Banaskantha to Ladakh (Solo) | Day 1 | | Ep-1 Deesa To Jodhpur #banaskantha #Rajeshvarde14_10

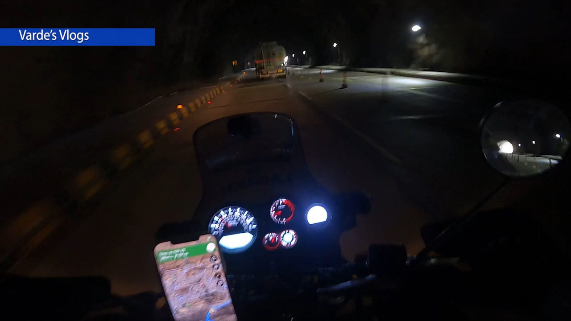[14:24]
और बहुत अच्छी है, अंदर लाइटिंग वाइटिंग की ये सब बढ़ती हुई है।